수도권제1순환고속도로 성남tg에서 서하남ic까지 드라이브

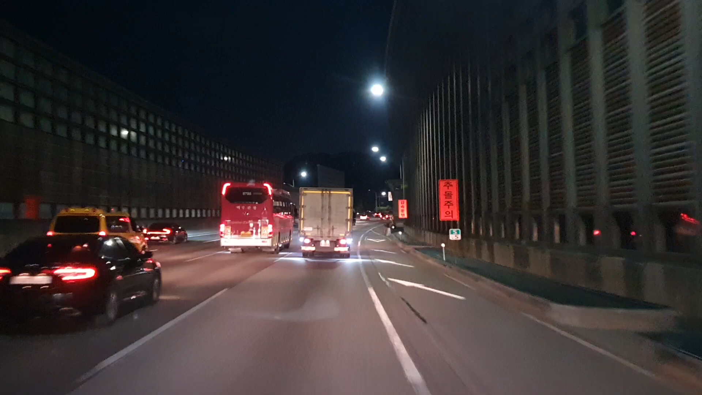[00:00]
성남 톨게이트 지나서요. 네, 달리고 있습니다.
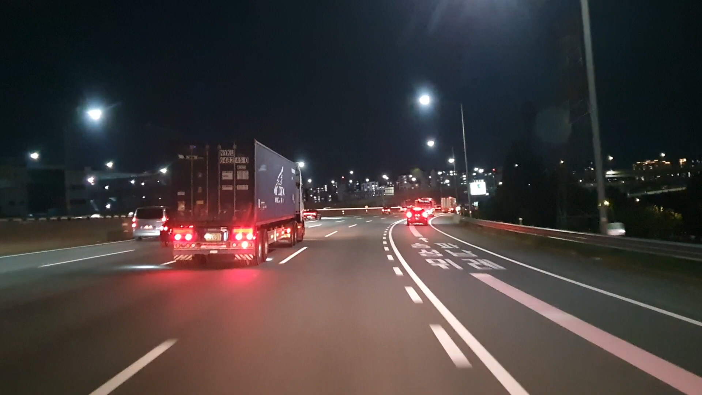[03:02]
위례 신도시가 있고 왼쪽으로는 이제 서울 송파구. 야, 롯데타워가 멋지게 보이네요. 롯데월드 타워가 달려갑니다. 아주
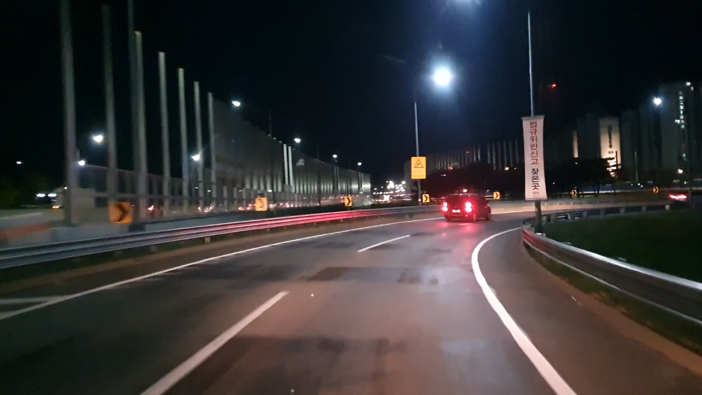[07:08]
서하남IC에서 지금 나가고 있어요. 정면은 우리의 신도시. 그 뒤편으로는 이제 남한산성이 있습니다.